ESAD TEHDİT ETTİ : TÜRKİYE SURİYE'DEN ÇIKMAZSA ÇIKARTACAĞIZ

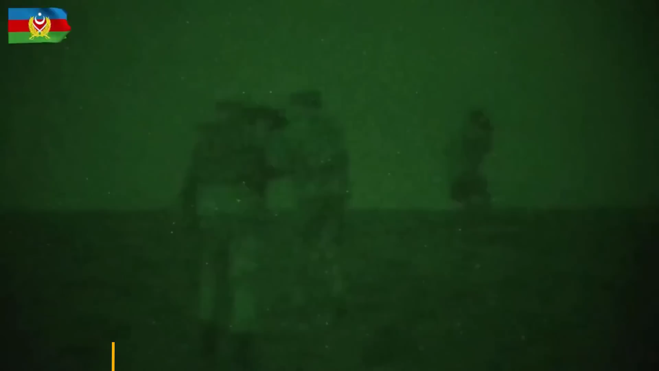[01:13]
Gece saatlerinde de Azerbaycan ve Türkiye komandoları arasında tatbikattan görüntüler paylaşılıyor.